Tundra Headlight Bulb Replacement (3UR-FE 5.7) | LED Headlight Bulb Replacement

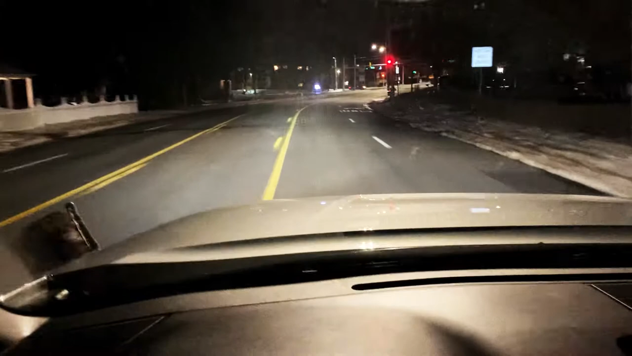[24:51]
As you guys can see, but of course, the street has some, it's got some decent light. I'll show you that. So, it's looking pretty darn good. It's definitely looking pretty darn good. I'll tell you that full thing. I like it. I absolutely like it. I'll step out of the truck, so that way you guys can kind of see it off of the ground. Now, hopefully, it will be in an area where, you know, there's not too much light.
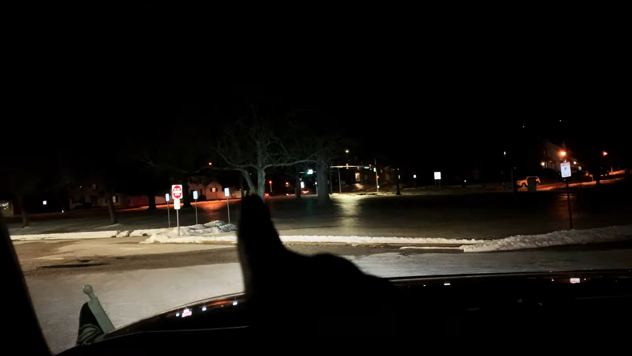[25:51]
Then there's another tree right there. There's another tree right there. The light is definitely beaming off of it. Perfectly. Zoom in. Usually, you guys should be able to see the light.
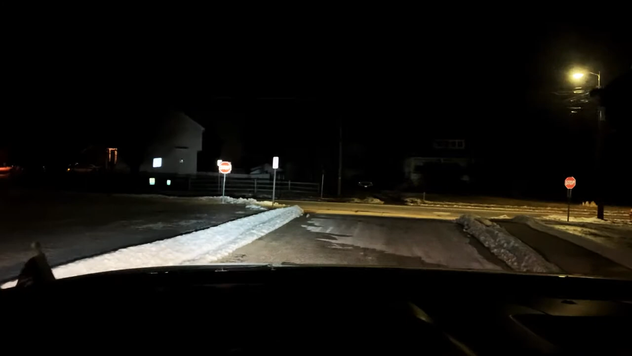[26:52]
Anyway, as you can see, as I turn around, right now, we're beaming at this house. I don't want to be, you know, voiding their privacy.
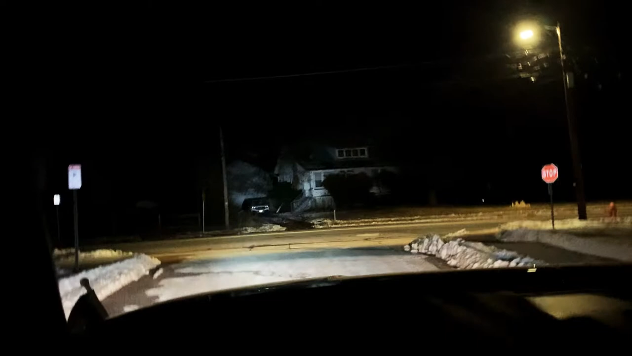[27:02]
You guys kind of see exactly where these, how good these lights are. Let's see if we can kind of turn it towards this way.
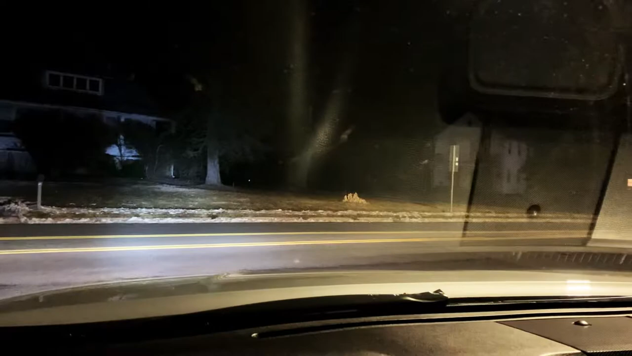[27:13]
Now, as you can see in this dark area over here, we got some good light.